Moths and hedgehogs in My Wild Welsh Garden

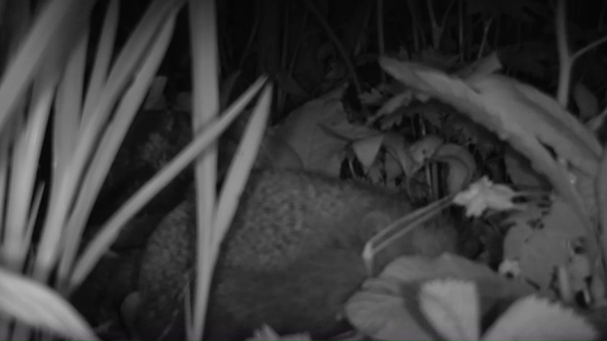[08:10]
so that night I put the camera on the floor just by the hedgehog house and the next morning I had 70 of these little snippets of film of this hedgehog going backwards and forwards and in and out of the house with a mouth full of leaves so he was very busy over about a period of two hours I think it was and
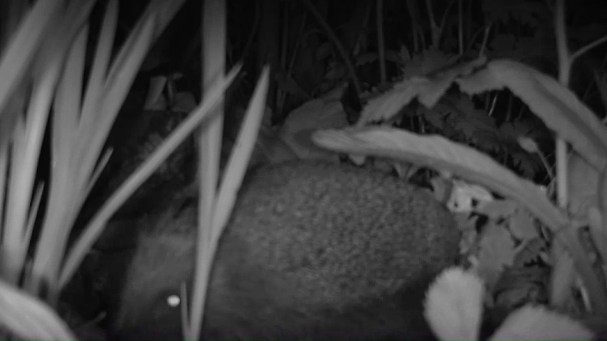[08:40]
then he knocked the camera over so I don't know how long he was at it but yeah he was a very busy hedgehog got a really and then he was a great of this and now you got a great and then I'll see you all right and then go and then and then and then and then see you again